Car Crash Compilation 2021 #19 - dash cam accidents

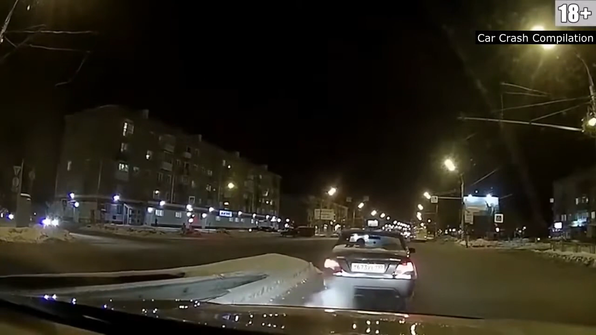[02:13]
Нельзя руками, иначе росточки можно повредить. Вот. Эх, авария какая, видела?